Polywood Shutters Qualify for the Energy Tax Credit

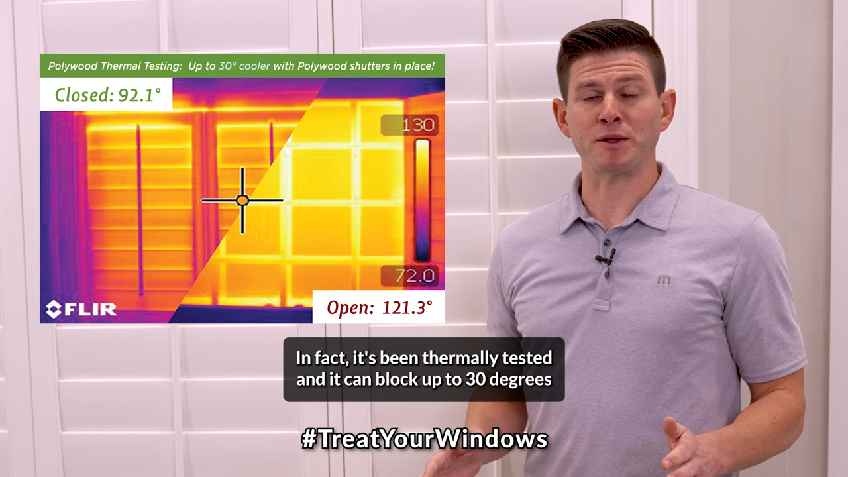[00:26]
In fact, it's been thermally tested and it can block up to 30 degrees of outside temperature coming into your home. We are the only shutter manufacturer that makes a shutter with weather stripping.